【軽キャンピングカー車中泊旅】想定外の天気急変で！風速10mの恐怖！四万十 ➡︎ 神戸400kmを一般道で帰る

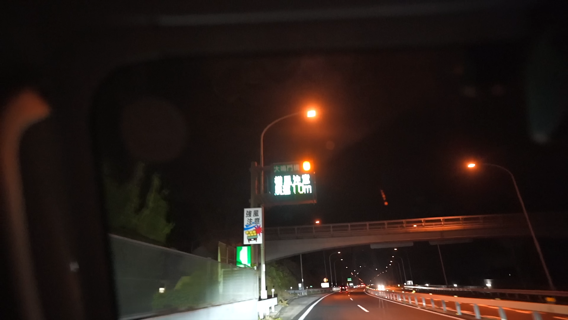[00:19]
風速10メーター。 わあ、もう鳥羽さんとって。
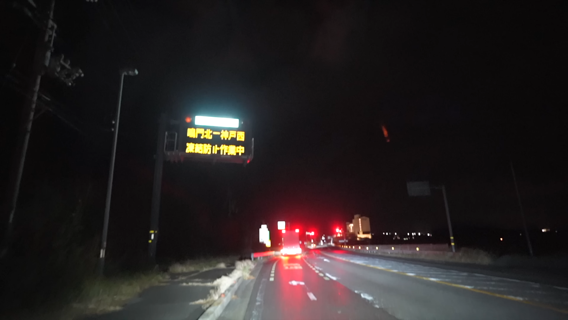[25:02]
はい、はい、下道お疲れさん。 おー、やっと高速やでー。 嬉しいな、よかったな。乗りまーす。 あー、懐かしいな。その道路めっちゃ風きついから下道の方がいいかもかねんけどな。 橋は渡らなか った ね。ここは わ怖いな。
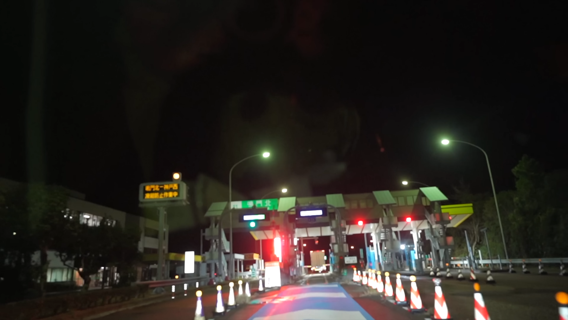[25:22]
でも 怖いな、ここは乗るしかないからな。
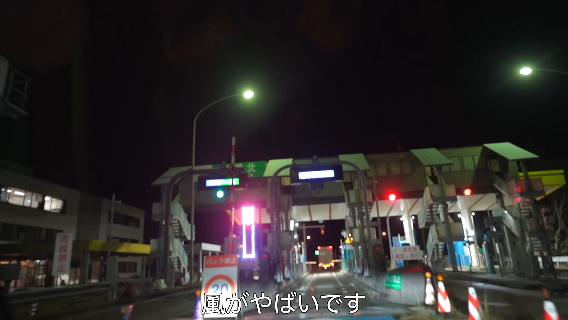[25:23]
風ほんまやばいな。 怖い、 やばいね。
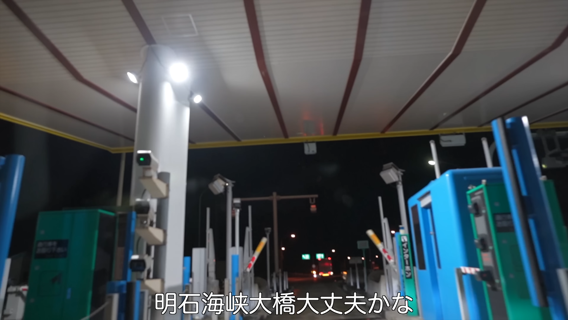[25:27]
明石海峡大橋大丈夫かな。
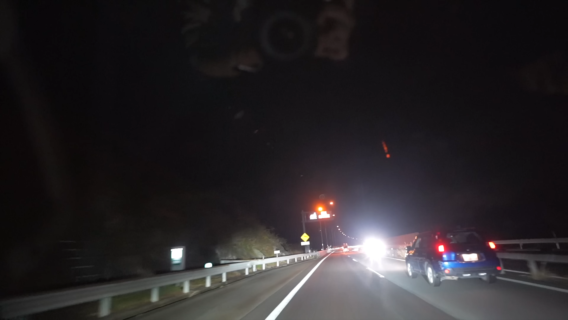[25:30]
赤い塔で横風走行中に。 怖い怖い怖い怖い。 怖。ゆっくり行こう、ゆっくり。 ゆっくり行こう。横風注意。風速10メーター。 もうなると今日。わあ、もう父さん乗って。10メーターって怖いよな。 10メーターもすごい ね。なあ、ピーちゃんやばいよな。風ほんまやばいよな。It's gonna be okay, no matter come what may. 最後の寄り道やな。